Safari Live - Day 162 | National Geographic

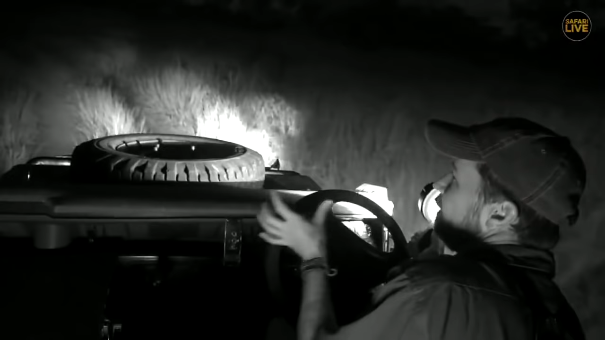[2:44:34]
male you kind of see like a little bit more dark in the female a little bit more golden in the male but that's just my opinion right now but they are pretty much the same there's just the size difference and
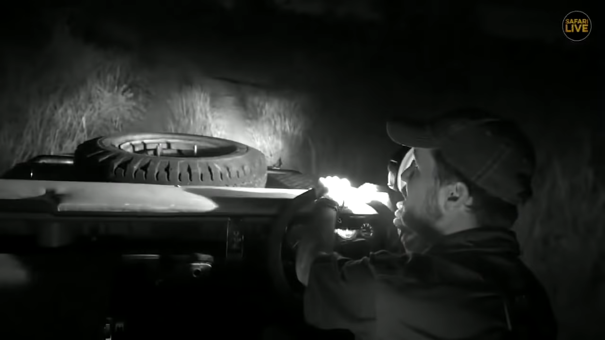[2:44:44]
each leopard is quite unique in their spots in their coloration where they're positioned and all that sort of thing but they all look very very similar in how they are and it's only facial expressions and the spot pattern oh there is a nyala
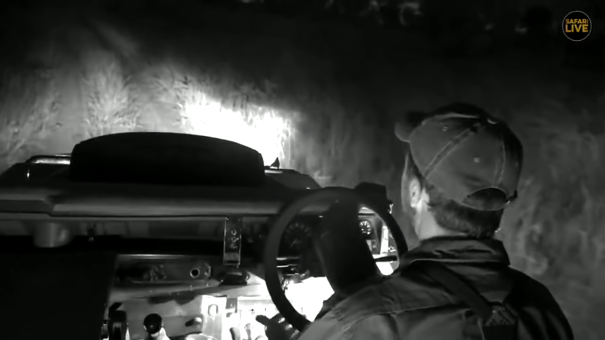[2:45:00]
up ahead let's not blind him you can have a look at him with the ir light that works quite nicely he's going to move off though
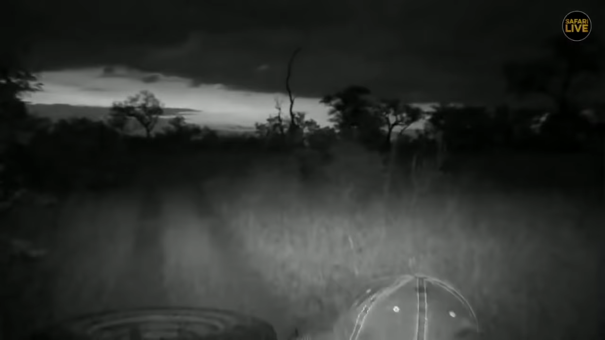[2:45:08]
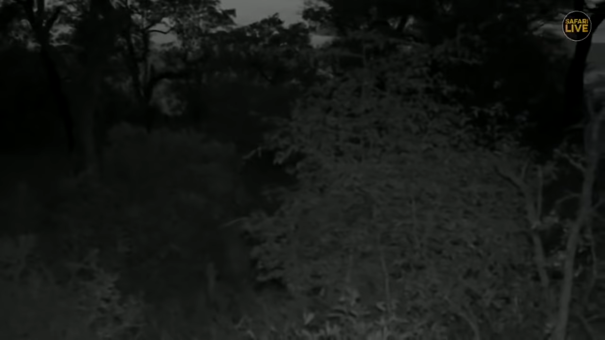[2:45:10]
the beautiful evening
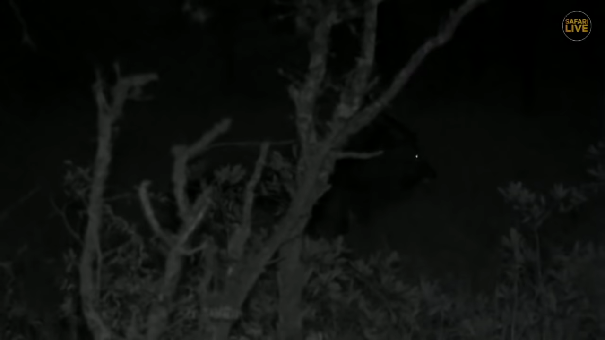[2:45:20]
yala bull it's not a breath of air here come starlings in the background closing down for the night so we're looking with the special light on the special camera which enables us to see these animals in the darkness so as not to bother them with the spotlights
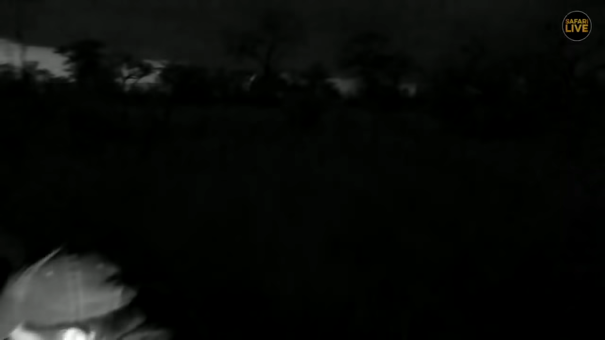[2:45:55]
this is the time of day that the leopards like to move around as you can see hukumuri is moving
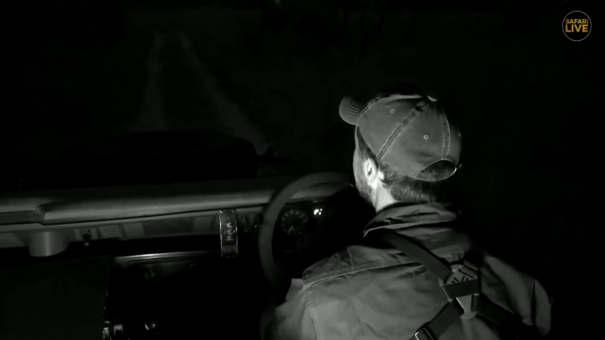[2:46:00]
hopefully ralph is able to to find him again and what antics is he going to be up to we have another nyala up ahead about to cross the road a female willow wanderer scorpions are active all the time um but they do go through
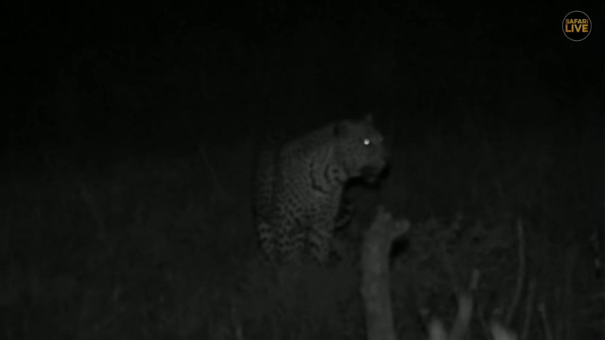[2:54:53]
through there he had a look at it scrub he just ran in front of him so i'm just going to back out and get in front of him like i said we just wanted to make sure that we hadn't in fact
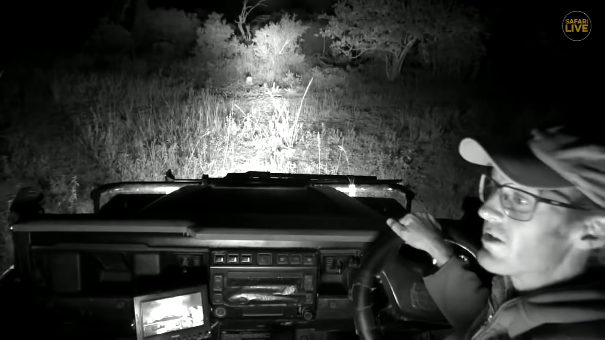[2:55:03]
lost him and they've crossed the road but he is now definitely making his way where i thought he was going to i just want to make sure i thought there was a big log there there it is i was driven into it so let's just quickly spin around and we'll get a nice view of him from the face coming towards us rather than his bum it's much better that way isn't it there we are just come around
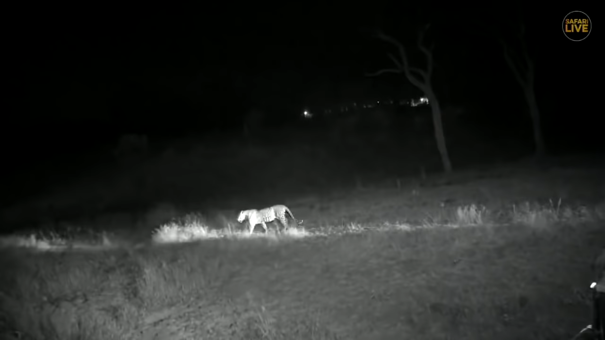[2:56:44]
okamuri though he might continue on and go for a bit of hunting but i'm gonna now try and get in in front of him again and hopefully this rain will just give us enough time to see this guy walk up before he heads off into the bush
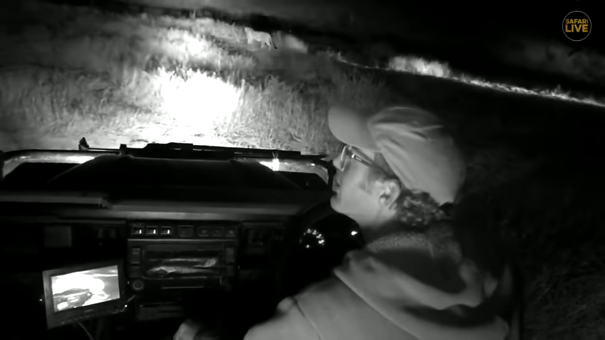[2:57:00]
i just need to be careful like i said not to fall in an art fork burrow because we get very easily stuck and sometimes you don't see these art fork burrows until you're in them especially at night when you're driving off road so i'm just trying to keep a little bit ahead of okamuri but also very mindful of the fact of trying not to get stuck in a burrow let's now get a little bit further ahead of him so that he can walk towards us for a bit longer
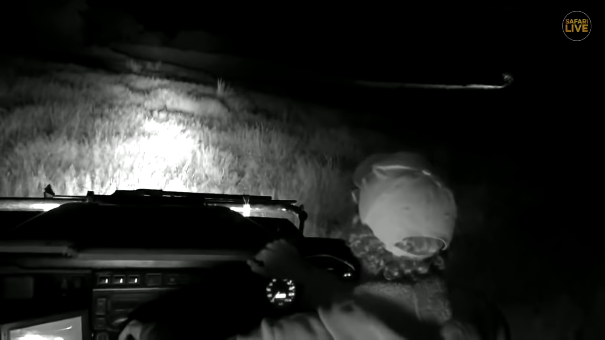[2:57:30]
jojo you're absolutely right hookamuri is quite used to the paparazzi and we're going to get a nice close view
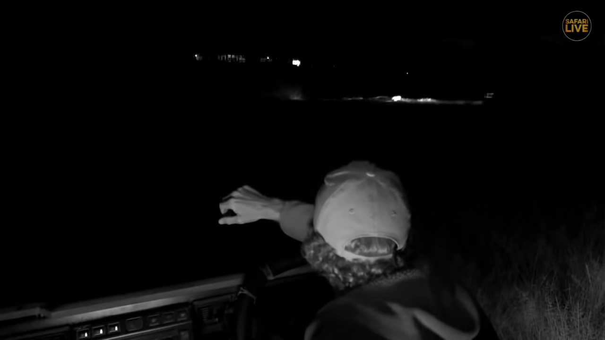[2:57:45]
on him once again looks like he might be heading up towards uh the
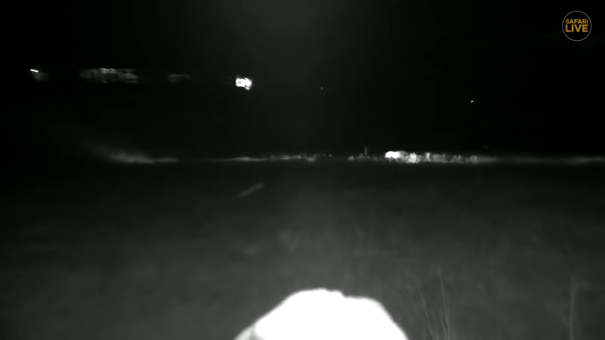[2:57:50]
dam cam or where the the video is there he is look at that the silent killer but he's a very beautiful animal isn't he wow
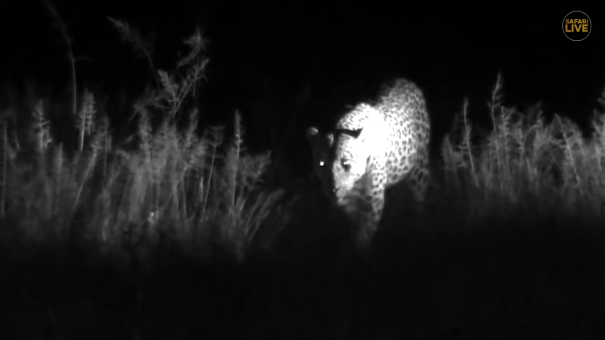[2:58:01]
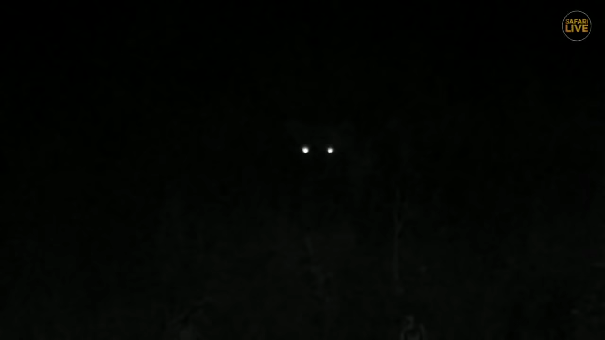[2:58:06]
i can also put my spot on him just so that we can see him a little bit better
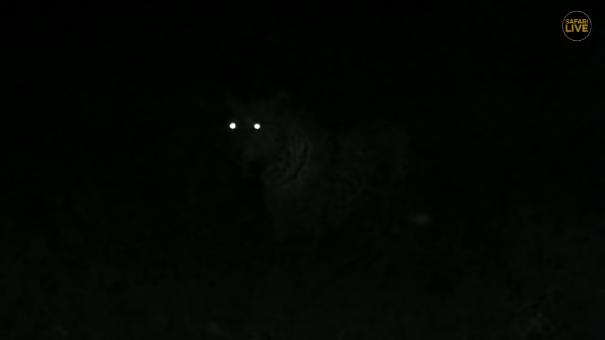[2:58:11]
where is he there he is just put the light just near to him not directly on him just so that it doesn't disturb him too much that's nice almost bounce the light off the grass onto him you know and then it's not so disturbing rather than shining it straight in his face